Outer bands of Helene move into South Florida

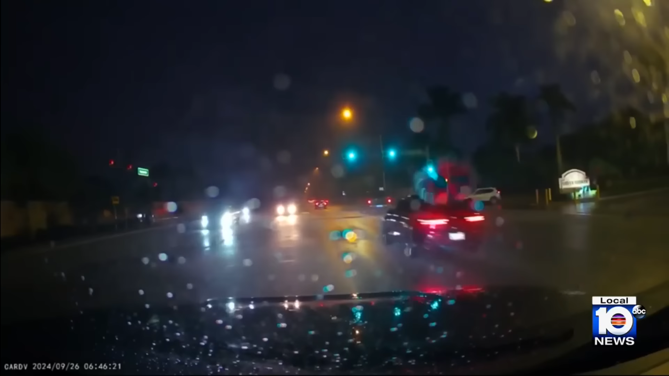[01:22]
Earlier today, rain and wind creating a messy commute in Pembroke Pines.